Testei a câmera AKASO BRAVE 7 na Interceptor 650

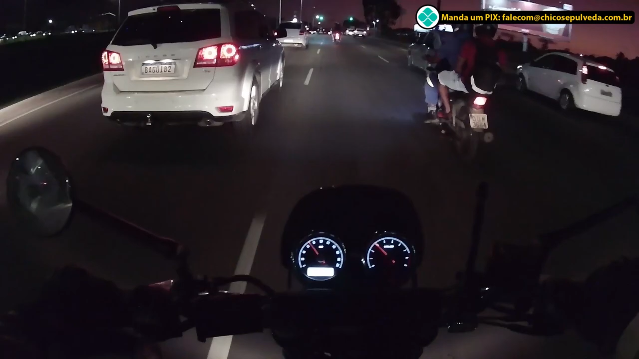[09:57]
E aí, o que vocês estão achando do vídeo? Tá legal? Ela está sem estabilização de imagem, 1080p, 60 frames por segundo. O sensor dessa câmera é um sensor Sony. Eu gostei muito da qualidade de gravação noturna dessa câmera, que é uma qualidade muito boa.